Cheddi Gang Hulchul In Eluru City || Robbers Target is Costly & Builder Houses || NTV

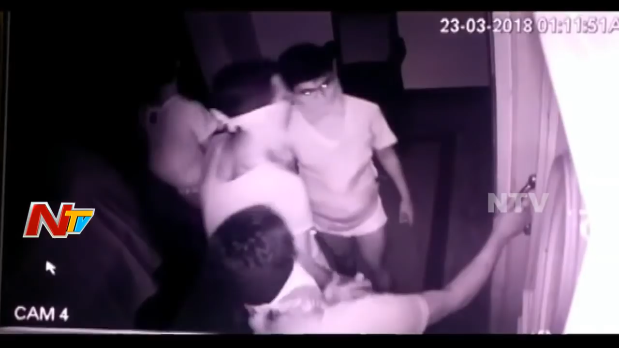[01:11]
तलुपुलु बदल कुट्टे प्रैत्नें चेयेगा इन्टलो उन्नवारंथ गट्टिका क्याकल वेसार।
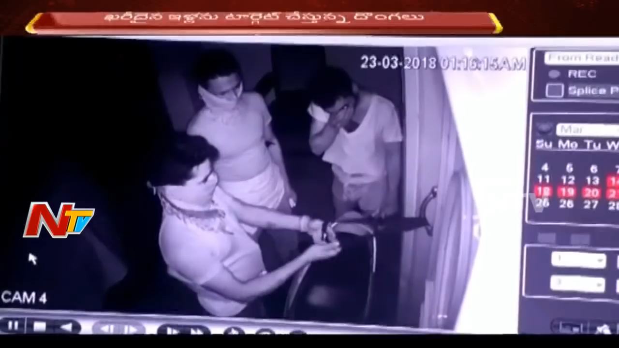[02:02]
सीसी पोटेशनु परसी रिस्ते उच्चिनमारंता पाथिकुन उच्ची बुपयत समस्त्राल लोप्प पारी। बनीनु निकरु वेसकुन पुन्नार। अंधरे वद्ध मारना आइधालु उन्नेटलू स्पस्ट्रगा देलुस्त्तोंदी।